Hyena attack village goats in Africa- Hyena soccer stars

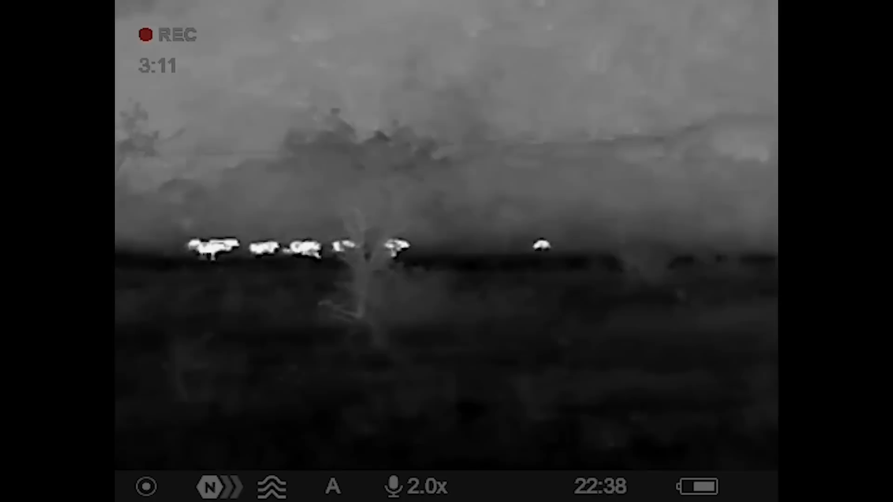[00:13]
We have an urgent report of hyenas eating cattle consistently and coming into the village every single night,
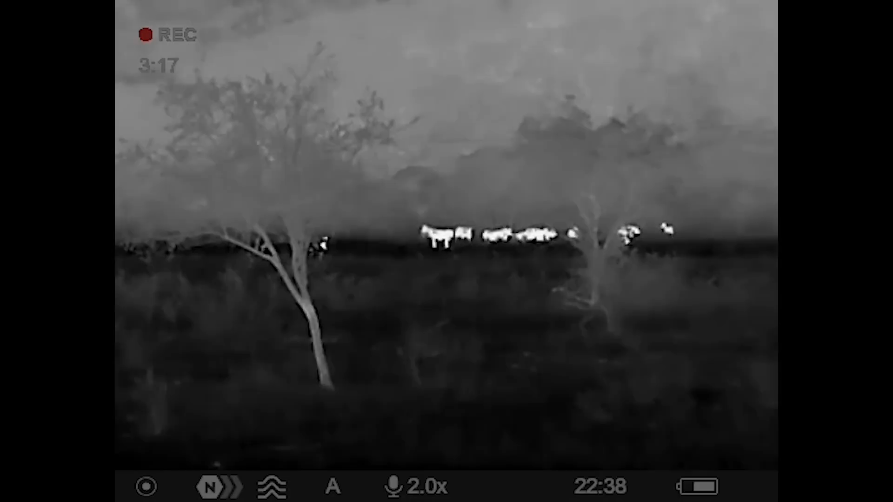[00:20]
so we're rushing out there to see what we can do about it.
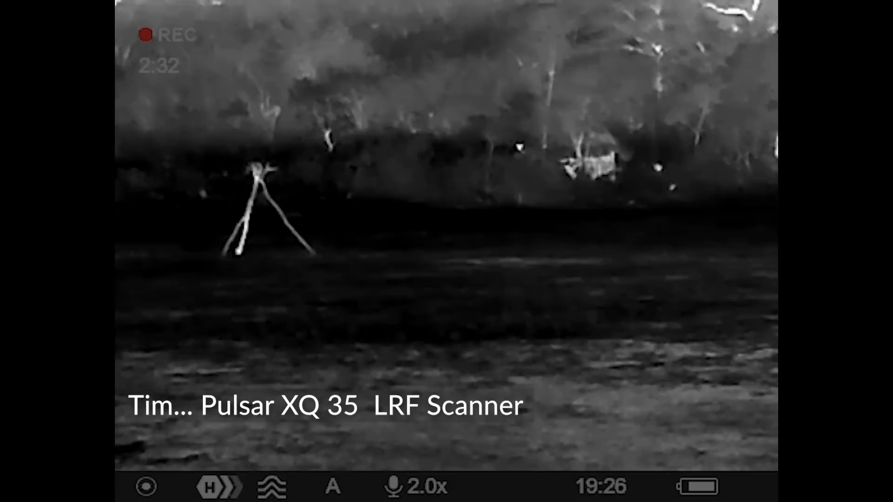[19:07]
They're directly behind the speakers. They're coming through on the pathway.
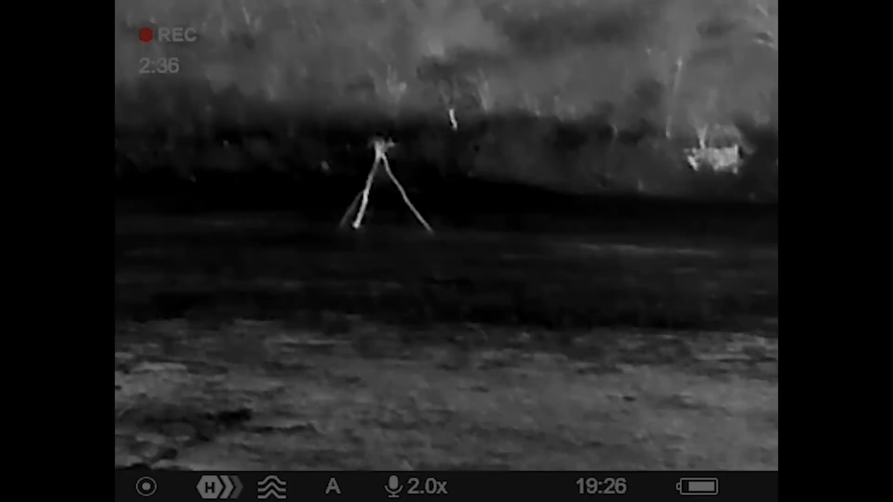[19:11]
Directly behind the speakers, coming in. Coming in. Shall I try or not yet? Wait for him to pose. Shall I try? Wait, it's coming in.
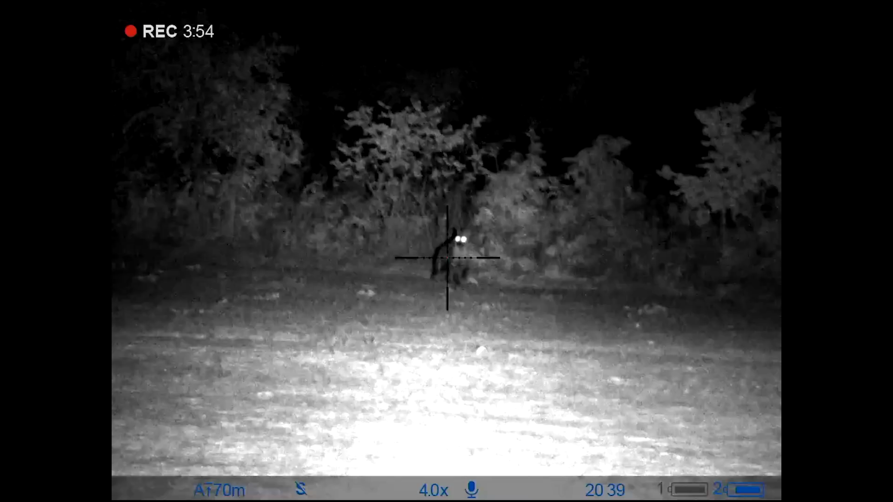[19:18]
We've got a good shot smoking.
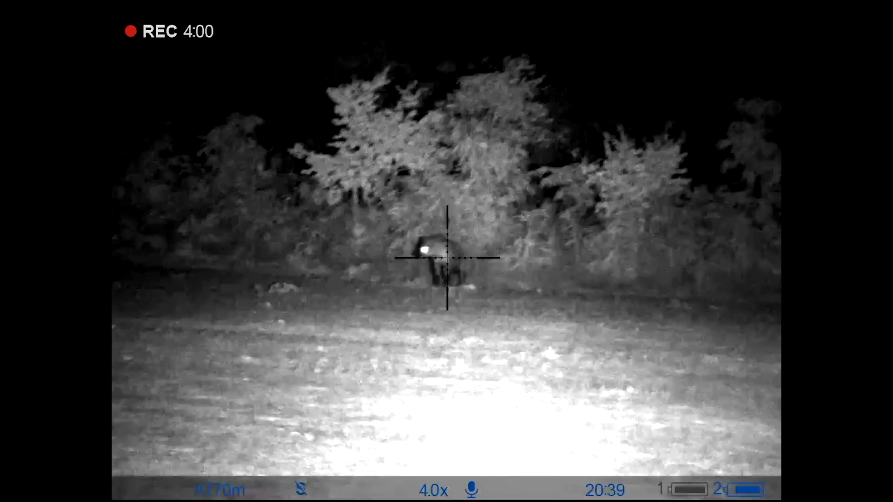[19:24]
Hit him. Spinning. You gotta find him. He's in the grass there. He's down. I reckon.
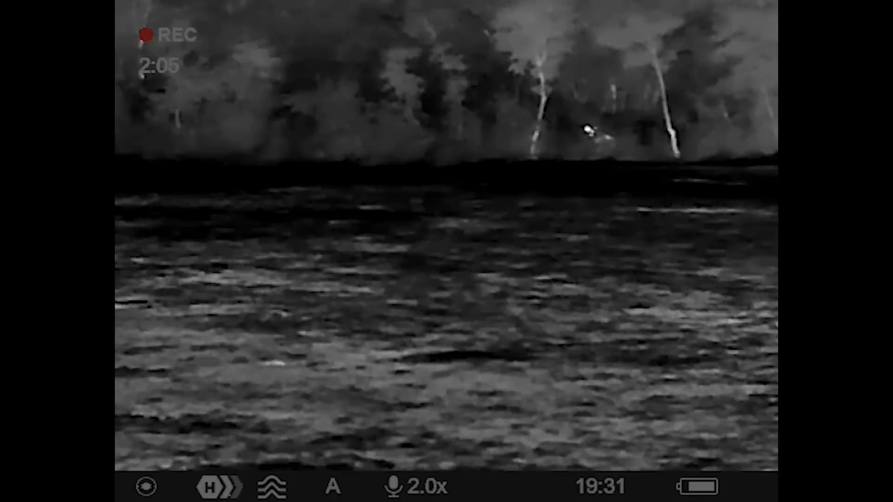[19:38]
Another one coming in. Same spot coming in. He's in the field. And I'm coming.
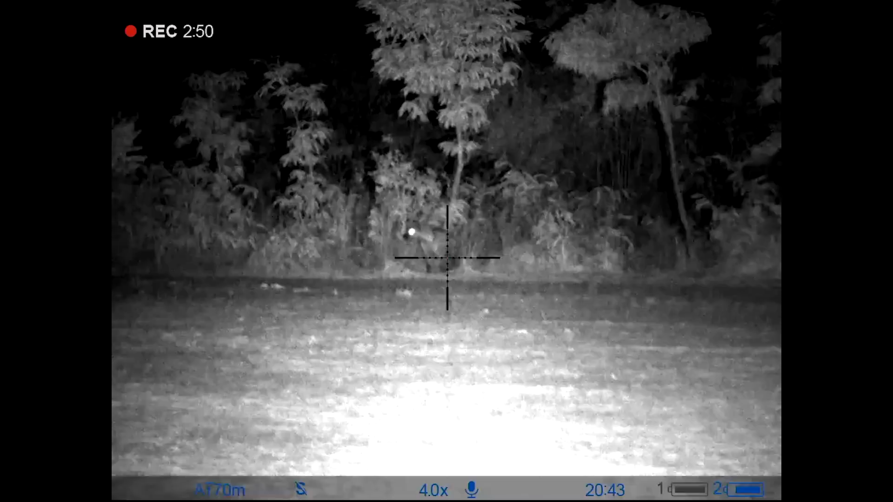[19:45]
In the field. Wait for him to stop.
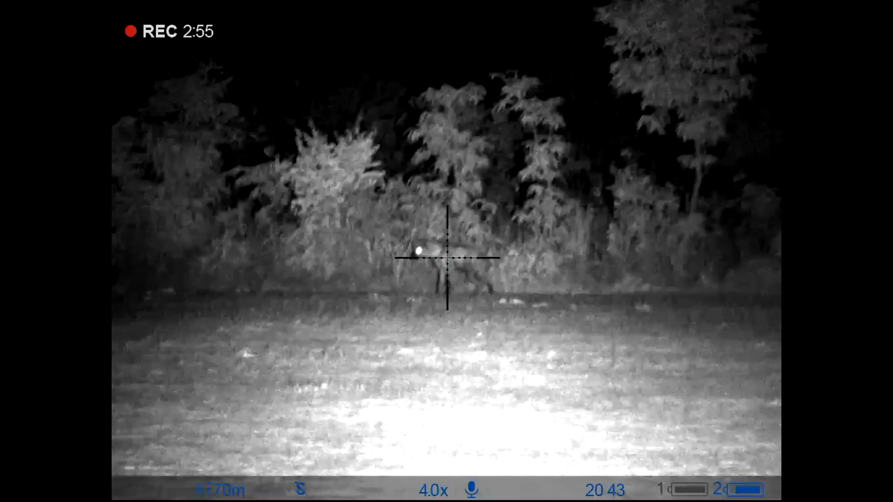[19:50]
Oh, double tapped him.
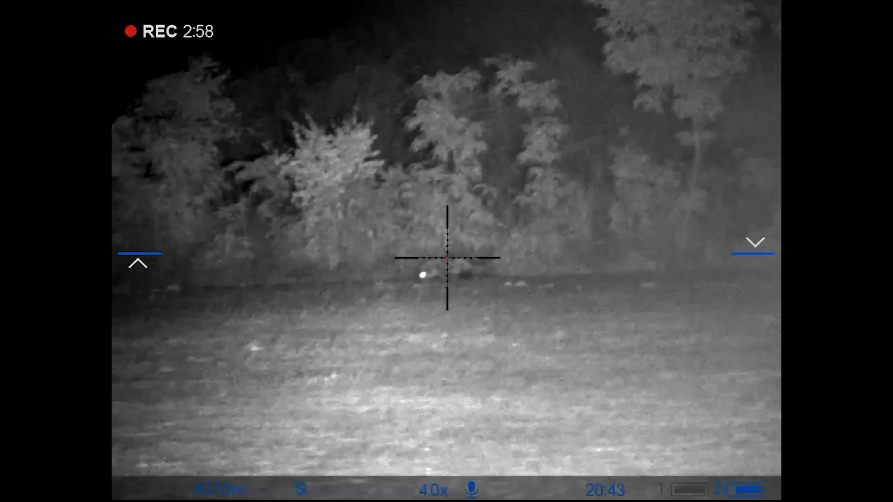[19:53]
We double tapped him.
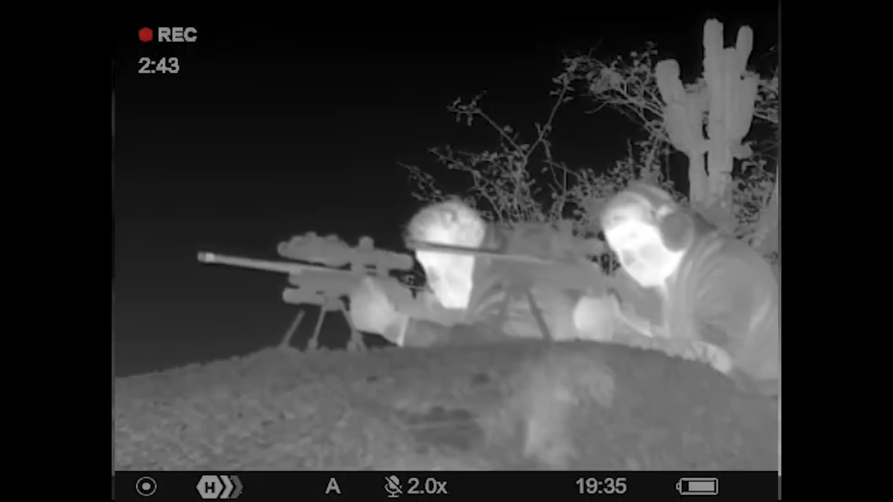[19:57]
Right, folks, well, as you can see, the Hyena Hitmen have been successful again.
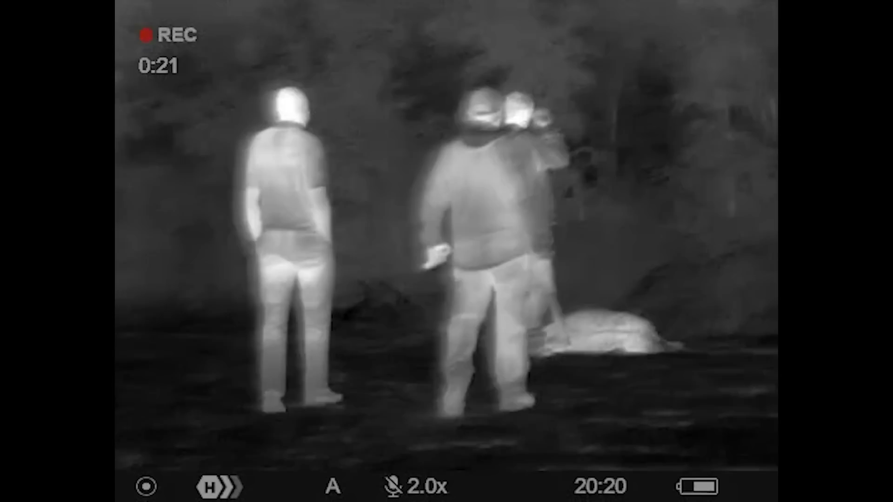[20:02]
And Steve, looks like we might have scored a goal here. Yeah, a couple, eh?
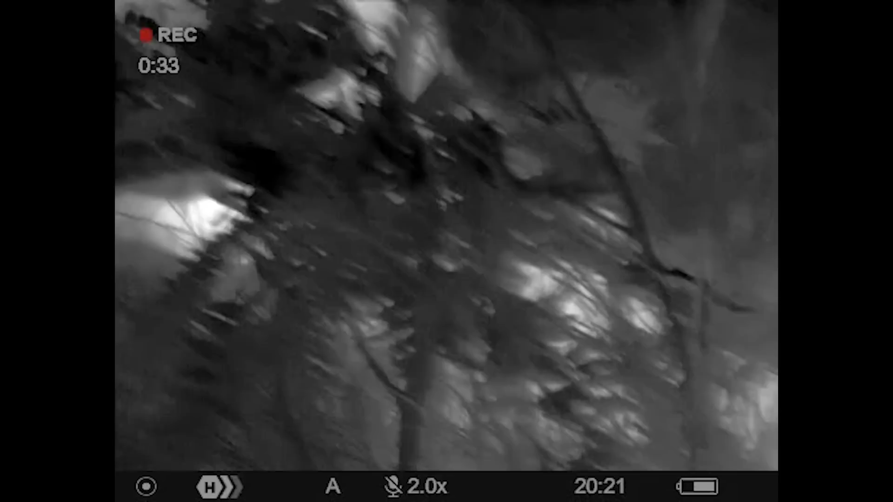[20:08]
Yeah, in a soccer pitch of all places.